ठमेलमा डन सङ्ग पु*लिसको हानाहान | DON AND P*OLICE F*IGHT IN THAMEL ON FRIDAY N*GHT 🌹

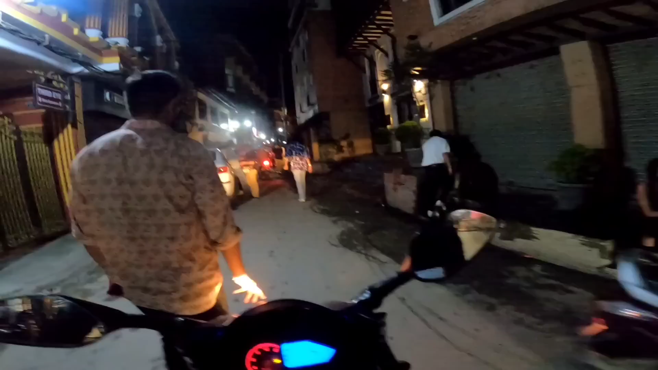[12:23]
खाल्टो छ हेर यो बाटो त खैरिने हो नि कत्रो अल्को हेर
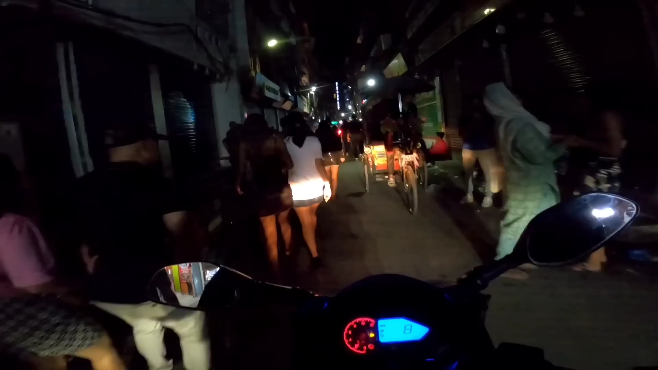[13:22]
सबजना लन्ठाङ लुन्ठुङ भएर घर जाँदैछ अब लास्टमा अन्त कता जाने सम्झे
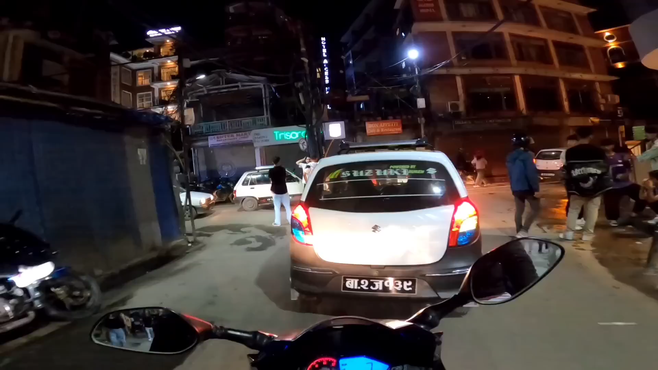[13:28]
कता जाने अब सब लन्ठाङ लुन्ठाङ भएर घर जान थाल्यो नि त अब किनभने अब लास्ट लास्ट पनि भयो भने लो लड्न लगाइरहेछ सिस्टर है
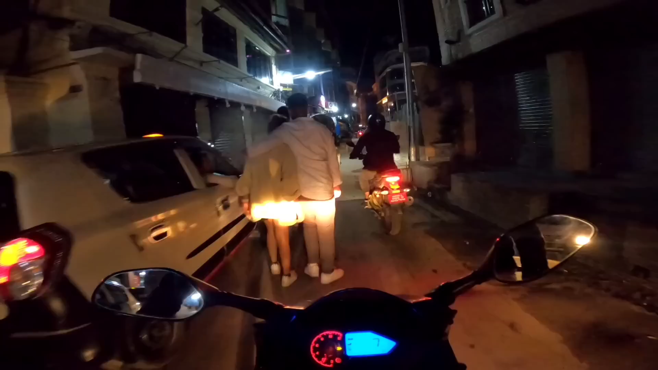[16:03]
खै लन्ठङ लुन्टुङ हेर सब अब घर जानलाई हल्टिरहेछ हेर सिस्टर हेर